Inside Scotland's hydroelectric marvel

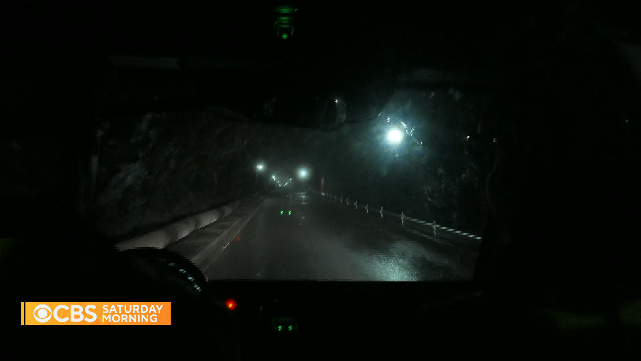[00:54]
We traveled through a tunnel over a half a mile long to emerge in a turbine hall carved into rock.